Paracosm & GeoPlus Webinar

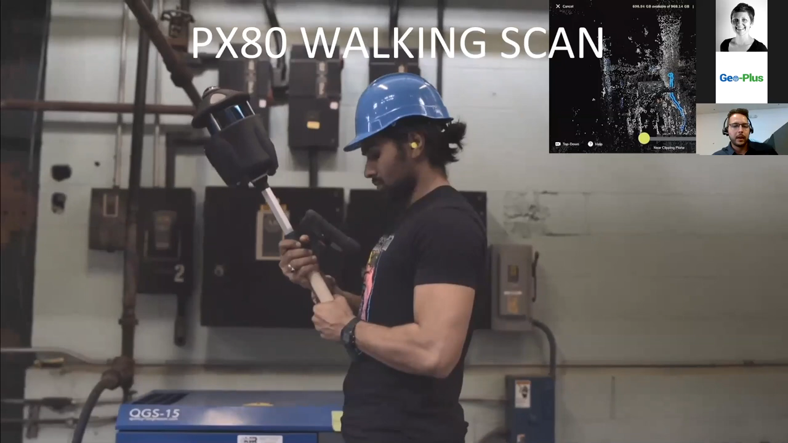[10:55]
It's just like a downsampled version, not the final version of the point cloud.
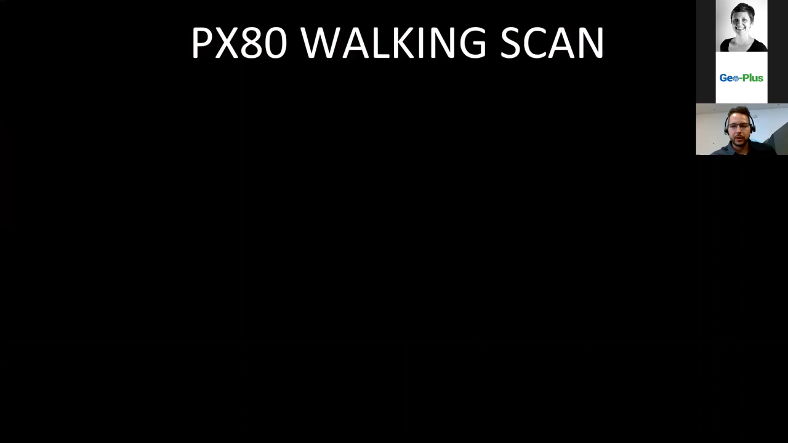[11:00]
Just a couple other images.
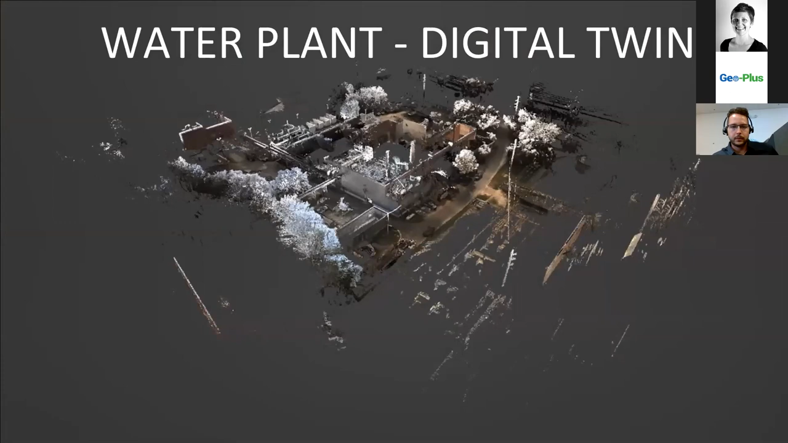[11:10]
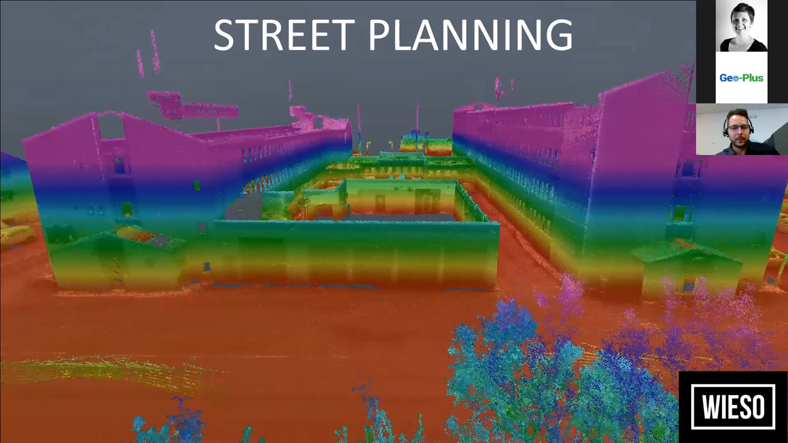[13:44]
I think last one, last video I'll show here.
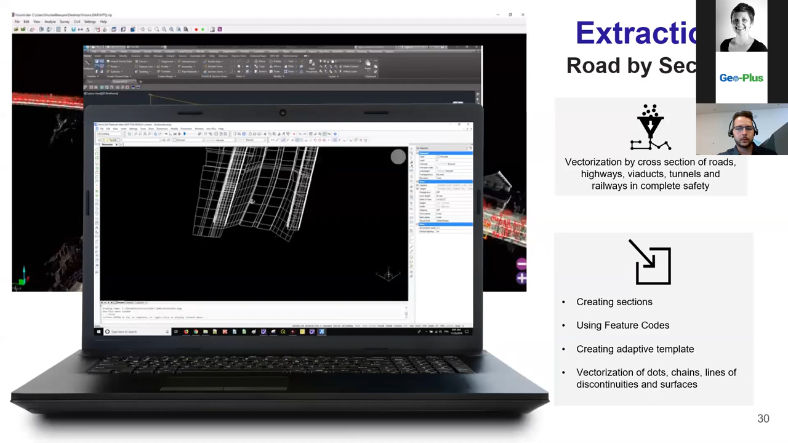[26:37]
And you can also create surfaces within vision lidar. And as you can see on screen now, once the vectorization is done, you can export it to a CAD software.